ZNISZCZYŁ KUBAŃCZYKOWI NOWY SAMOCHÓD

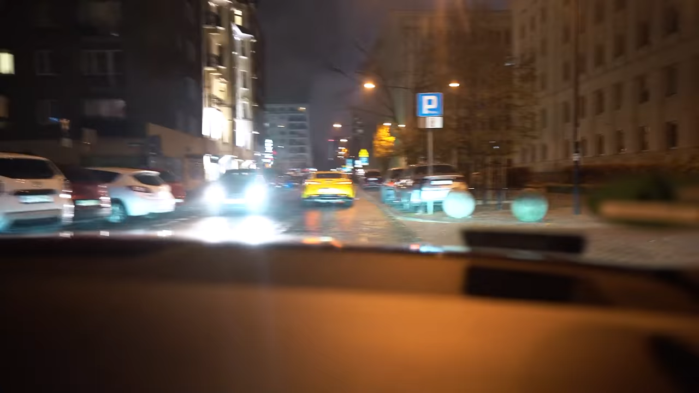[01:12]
Jedziemy za nim? A on w ogóle wie, jaki mamy samochód?
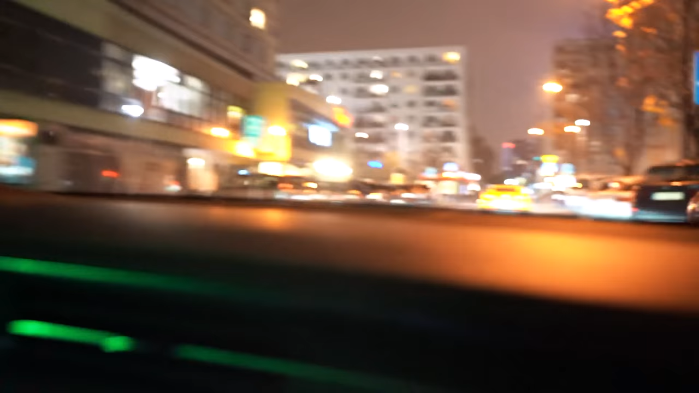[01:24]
No to fajnie. Ale fajny ma ten samochód. Jakbyśmy się z nim pościgali. No ale raczej nie masz szans. Uuu! Słyszysz ten rek?
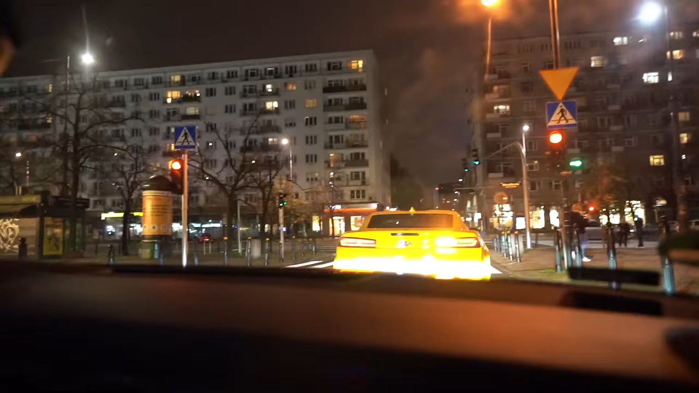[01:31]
Wiesz, ty nie masz żadnych szans z tym samochodem. Proszę cię. Ile on tam masz? 50 koni. 700? Patrz, jak go zarzuciło. Nie no, to może mieć 200 koni może.
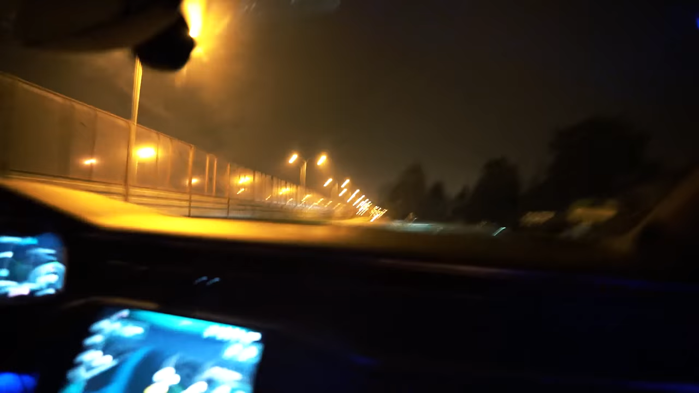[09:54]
No nawracaj, wjeżdżaj gdzieś i nawracaj. To tak, żeby cię nie zablokował. Wyjesz mi nie ścigać, a ty nie podrabisz ścigać. Tam mogłeś wyjechać, byś po prostu pojechał na Warszawę. Dawaj, zawracaj, zawracaj. No i dupa.